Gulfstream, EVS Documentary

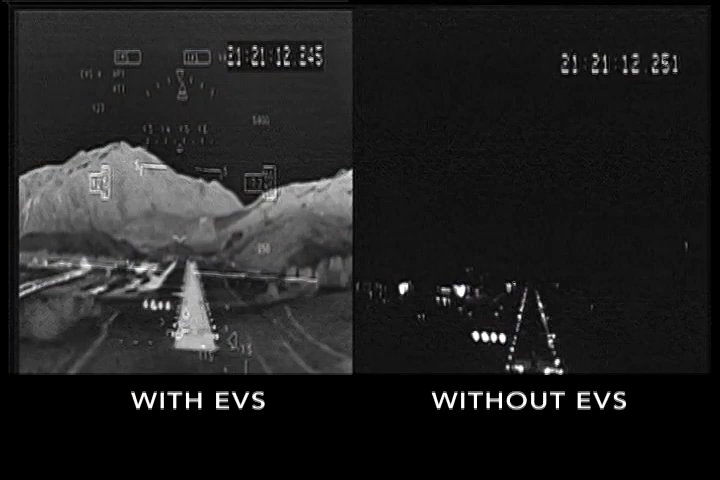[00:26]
I mean, I can see all the runway features. Now that's a good picture, boys.
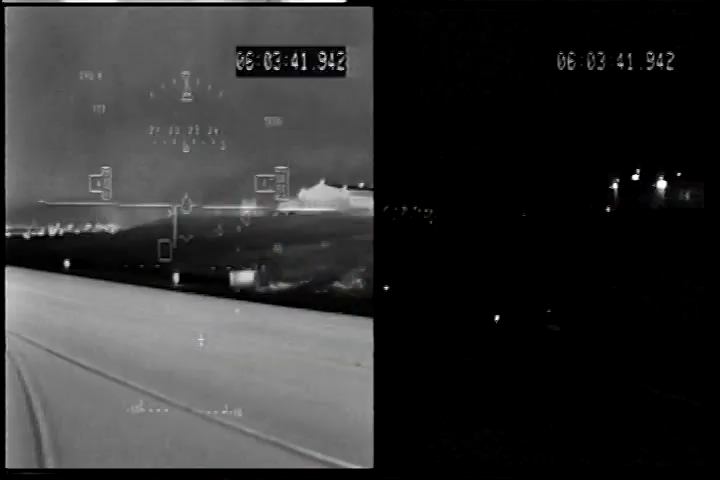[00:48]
Working together with our head-up display, EVS allows pilots to make safe flying decisions in adverse or low visibility conditions.